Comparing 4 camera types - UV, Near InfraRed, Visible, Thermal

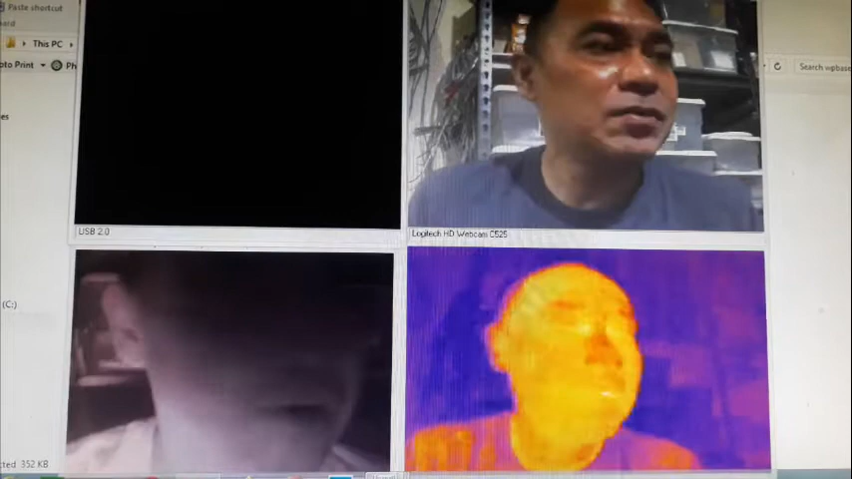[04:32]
okay so you can see me now uh and uh here are our four different uh cameras so this is the UV
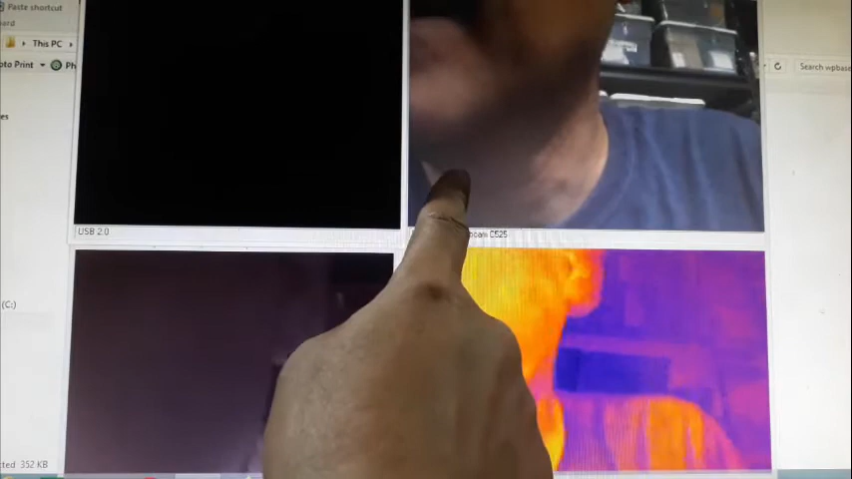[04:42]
this one is the regular camera this one is the near infrared and this is the thermal so you can't see me in the in the UV because there isn't any UV light being uh emitted now uh let me get out of the way I don't want to shine this thing
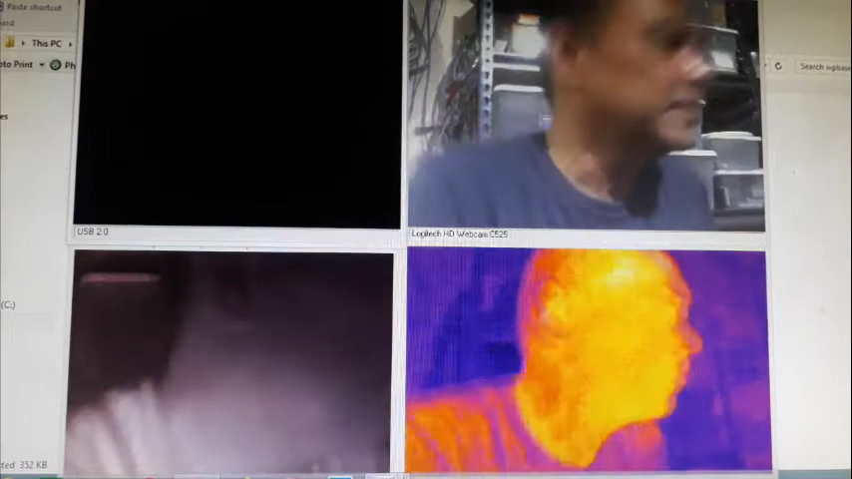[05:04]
uh to my face ah wait let's there we go let's try the uh the UV flashlight
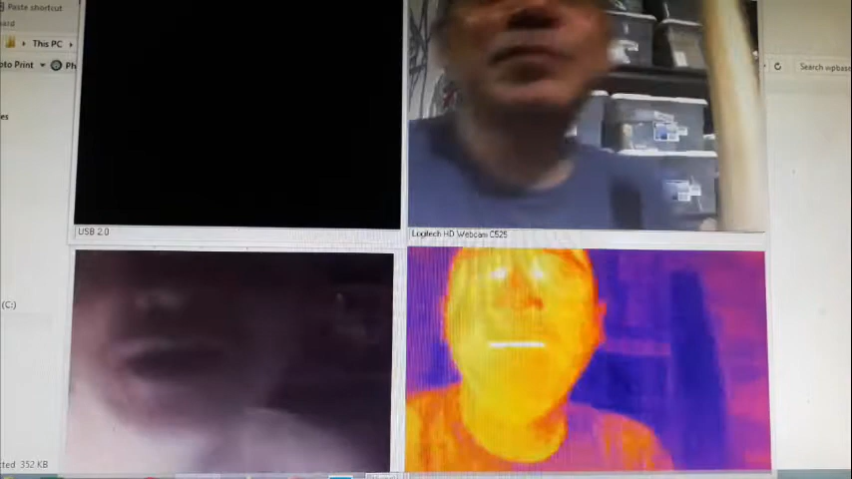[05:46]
okay so it's a piece of cardboard let me get out of the way just
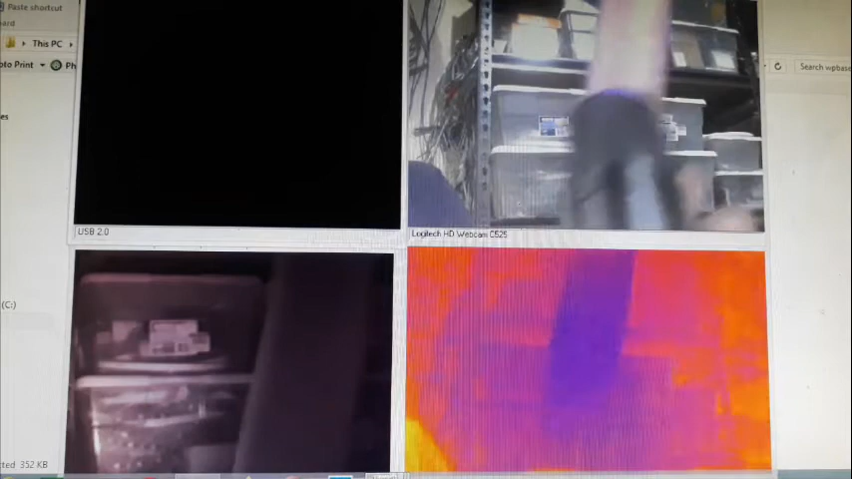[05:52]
there you go here so it takes quite a bit
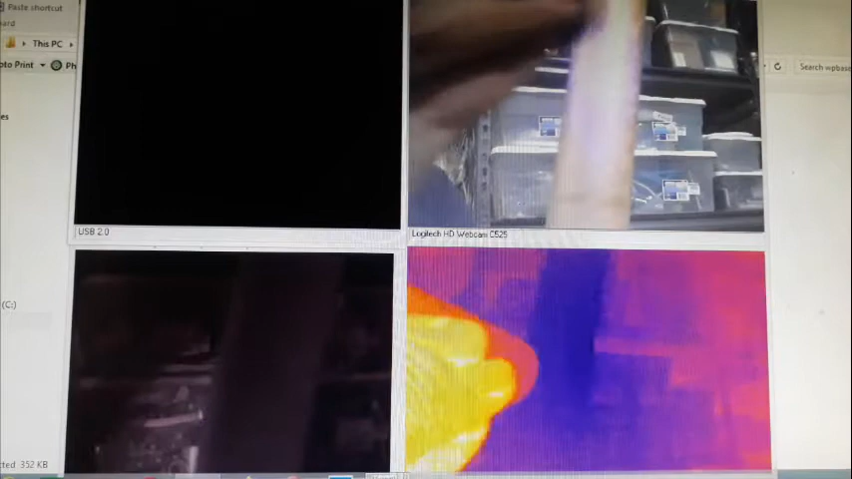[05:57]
to get something on the uh UV cam
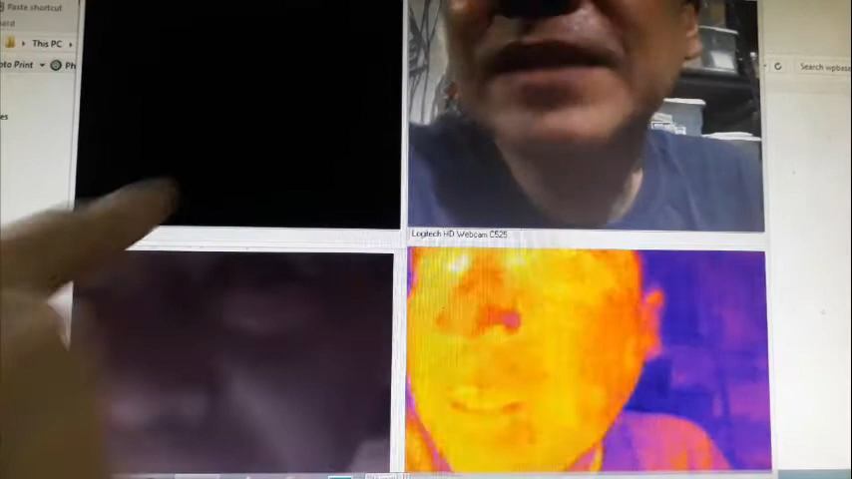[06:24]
is used mostly outdoors so when you have the sun shining through you you'll get a much more clear image so uh
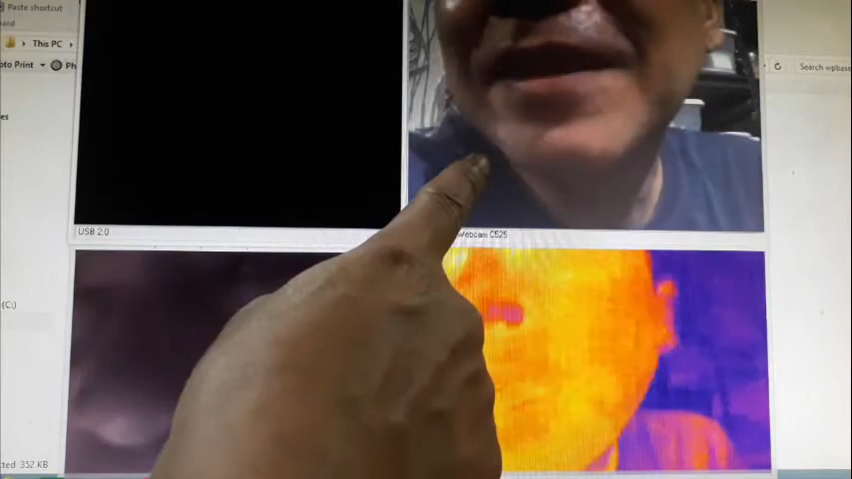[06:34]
no need to explain this one the regular cam that that's what we use that's what that's what we see
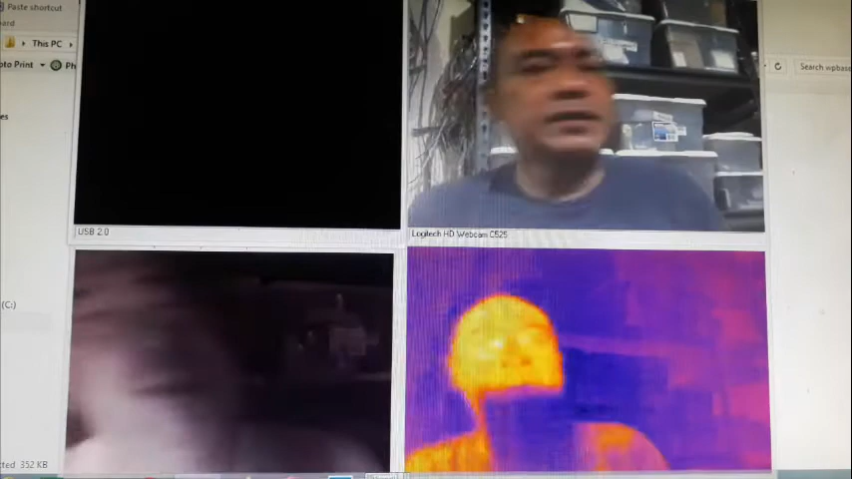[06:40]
next let's try the the regular flashlight
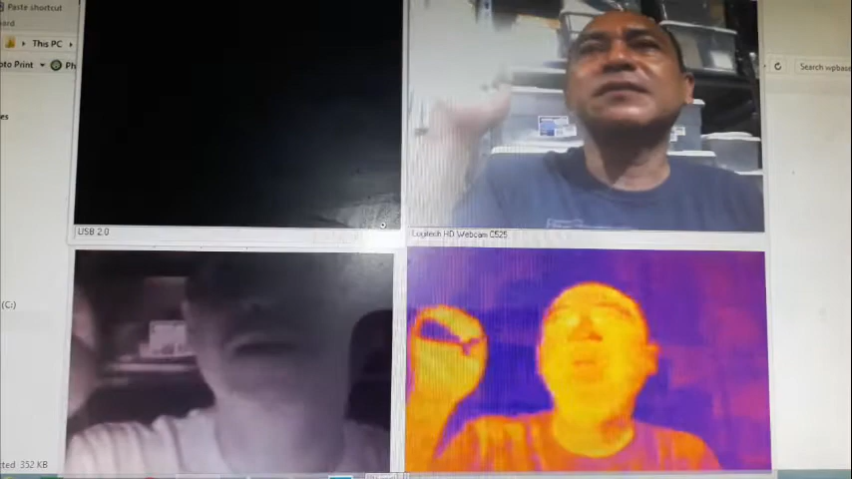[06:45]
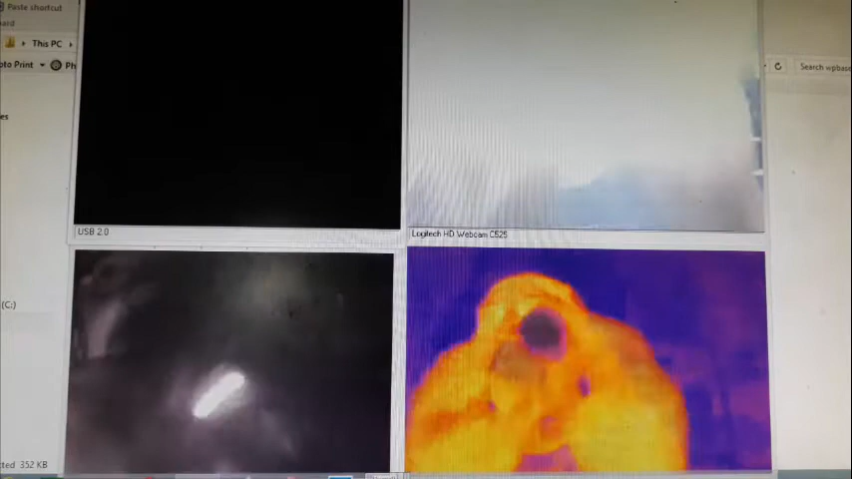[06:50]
so i'm shining the regular flashlight straight into the camera lenses so you can see it blinds the uh
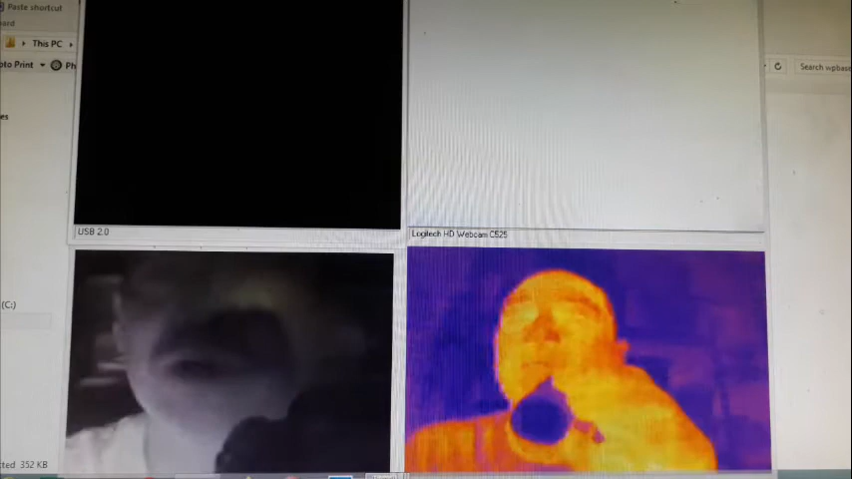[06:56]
the one with the the visible camera not so much with the infrared
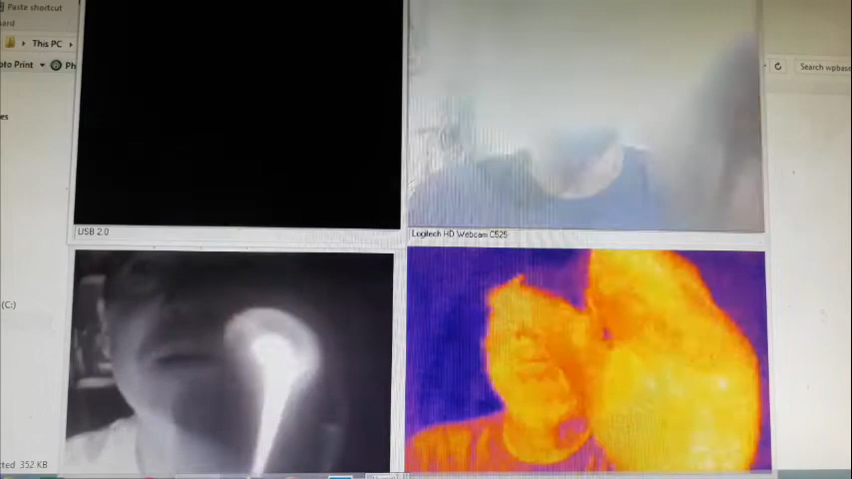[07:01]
thermal no effect and the UV you can hardly see it
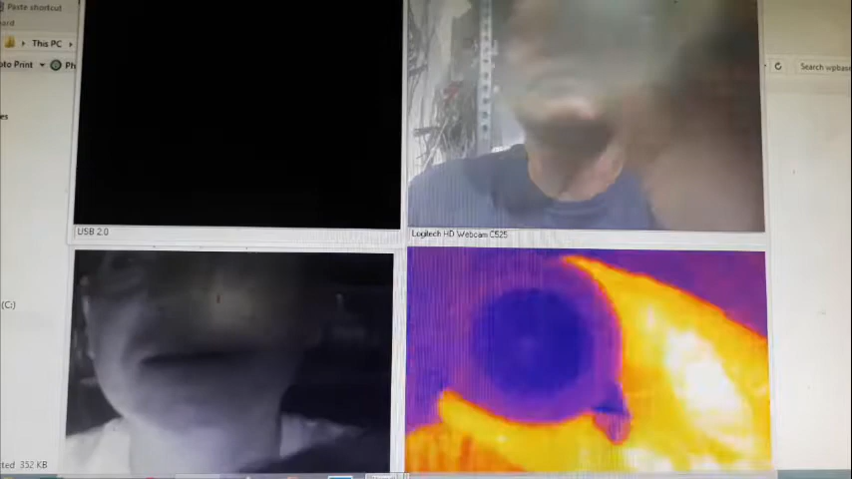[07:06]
because this is a an LED so it doesn't emit anything anything in the UV range as compared to this UV camera which emits a lot of UV
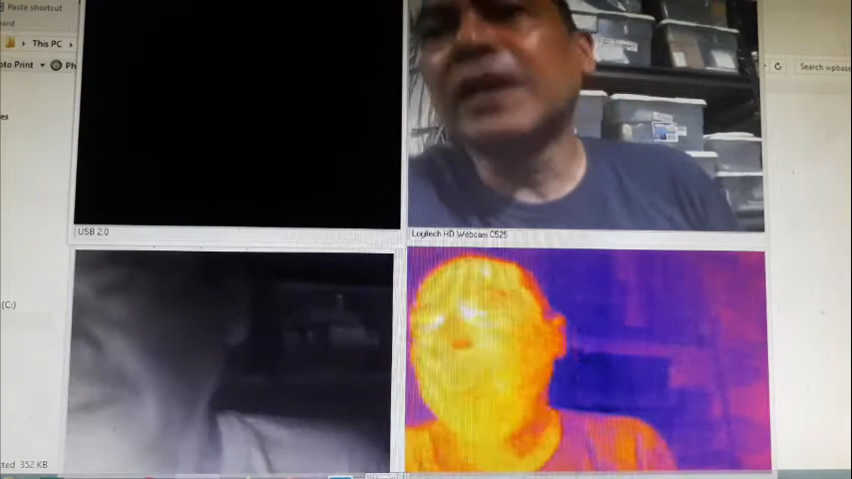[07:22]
next let's try the near infrared spotlight so for security cams this is this is what's used